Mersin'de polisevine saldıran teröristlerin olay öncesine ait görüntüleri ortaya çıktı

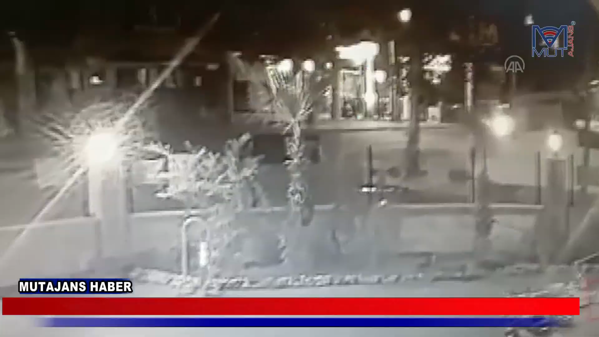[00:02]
Mersin'in Mezitli ilçesindeki polisevine saldırıda bulunan PKK'lı iki kadın teröristin saldırı öncesindeki görüntüleri ortaya çıktı.
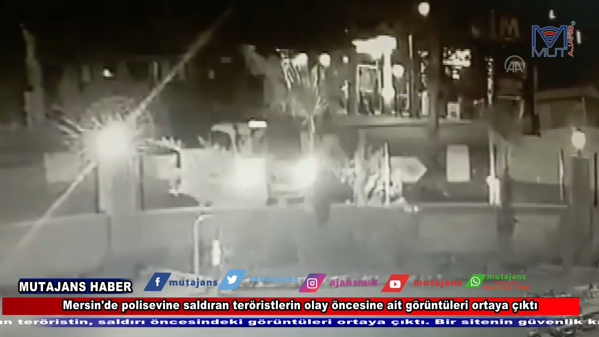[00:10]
Bir sitenin güvenlik kamerasına yansıyan görüntülerde, saldırıdan kısa süre önce polisevine yaklaşan sırt çantalı iki kadının yan yana yürüdükleri görülüyor.